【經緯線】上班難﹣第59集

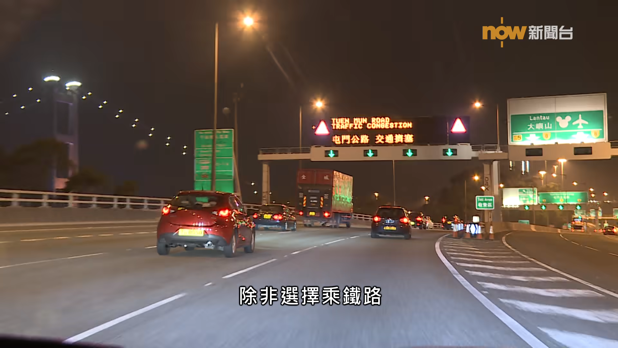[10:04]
擇坐西鐵但是又是很迫人為了避開屯門公路塞車他每天都行大纜隧道麻煩你